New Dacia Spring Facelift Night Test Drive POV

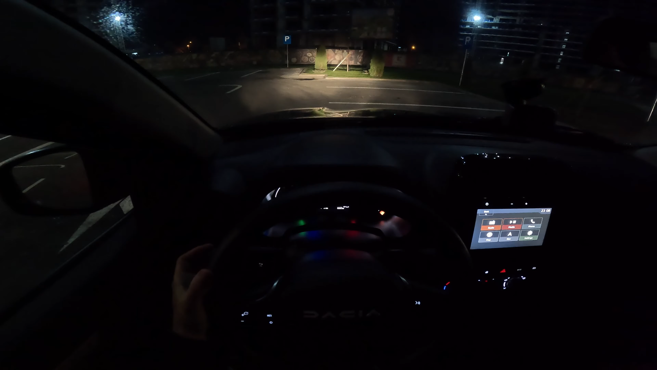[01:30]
so you can make an idea low bin no led light for low bin no led light for high bin but i think they are relatively fine for driving most of the time in the city because from my point of view it's a car that you drive most of the
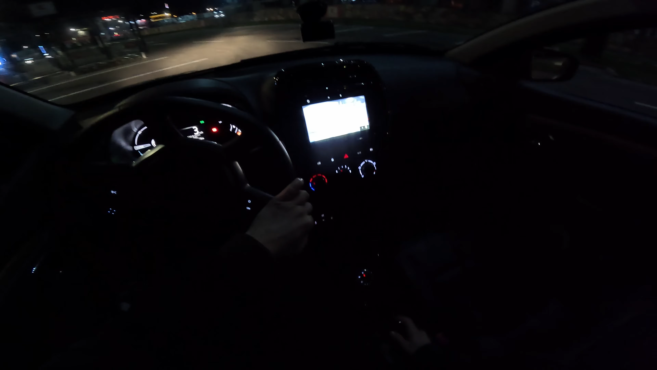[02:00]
powerful i like that quite much you can see there i mean the
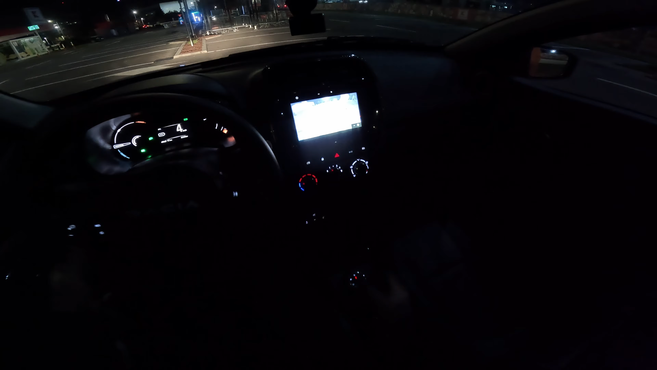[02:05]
the light it's quite bright it looks quite fine so you can see pretty well also
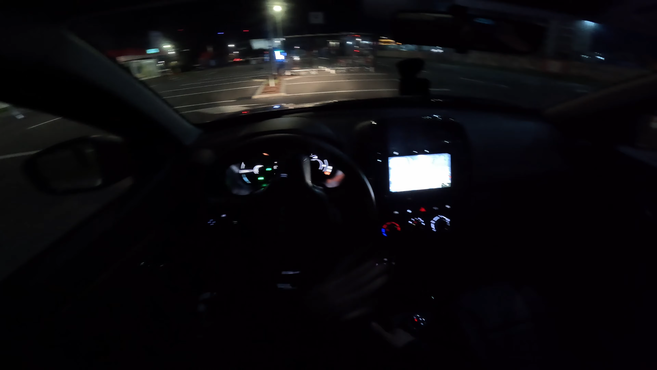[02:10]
in the dark time now let's drive it i will put the map here so you can see right
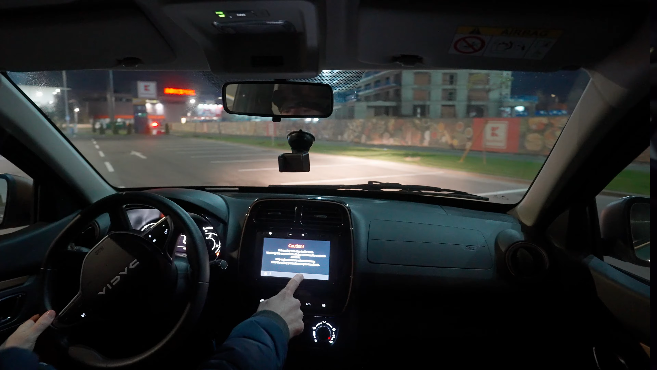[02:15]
now the map it's in night mode and it's quite nice i mean the brightness
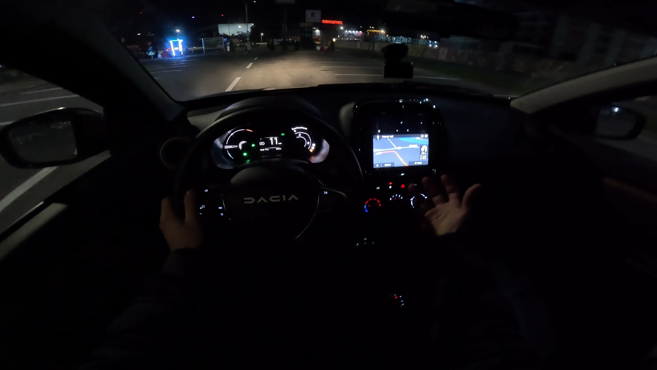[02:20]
it's really good and even the cockpit it's quite quite nice in terms of light so it doesn't bother you too much on the eyes but in the same
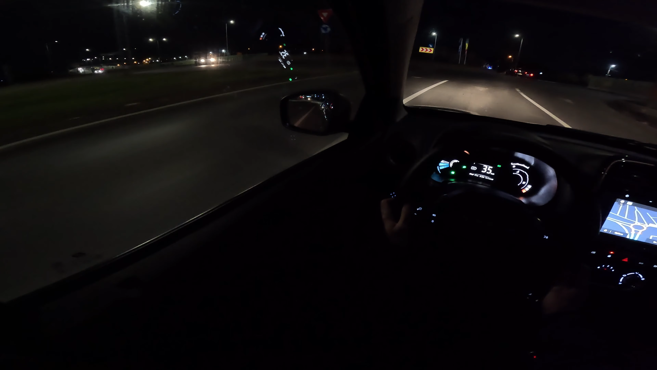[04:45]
romania where the streets are not that good i noticed that suspensions are pretty good over the bumps for what this car it is i'm crazy impressed with what they did with this car so right now we can turn around here and
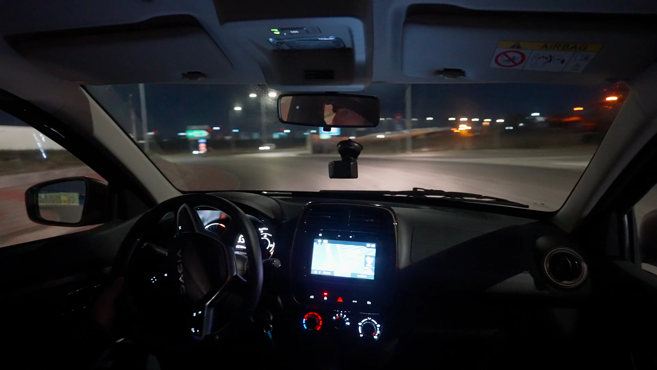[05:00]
i will go back but the lights even though they are halogen lights i think they are fine we will go on the street where it's much more darker so we can make a better idea about the lights
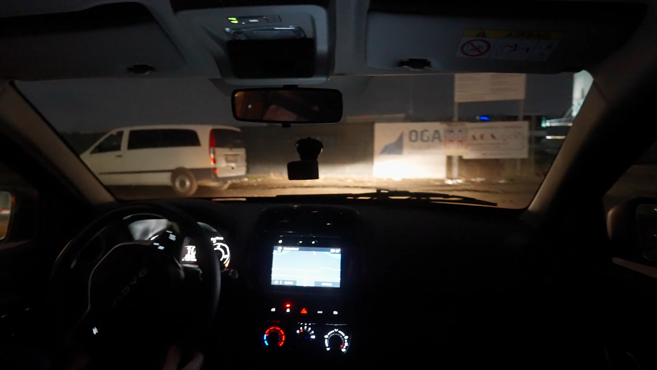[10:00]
of the most efficient electric car on the market oh my god here it's kind of dirty on the street i don't want to i don't want to make the car dirty but here it's completely dark so you can make an idea about the lights so now it's the low bin and this is the high bin oh it's
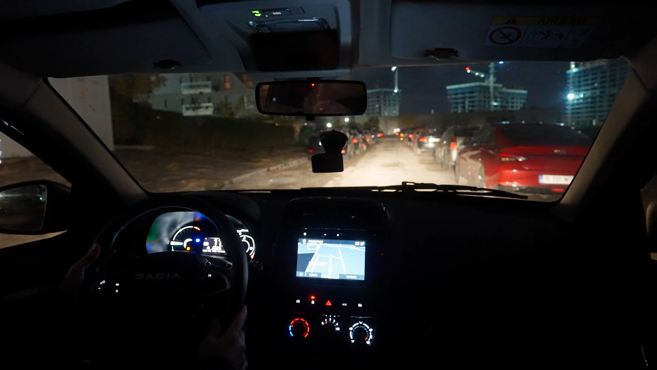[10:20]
nice look at this you have really good view even though the light it's a little bit yellowish a little bit not too much um it's normal but the visit the view is quite good look at look at the view it's quite nice you have really really good view wow i like it even down you have a good view even there i think i start to like more yellow light i don't
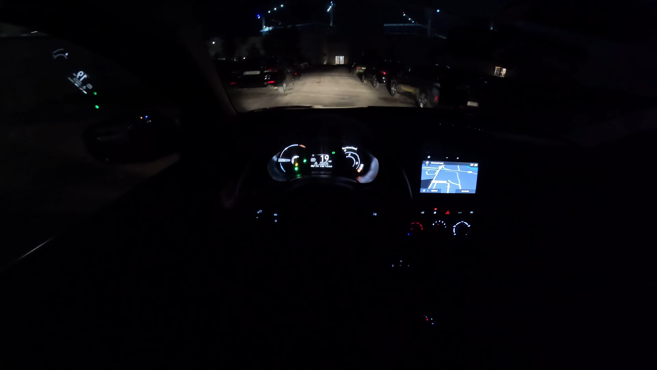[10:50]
know why it's much more pleasant in the nighttime the yellow light than the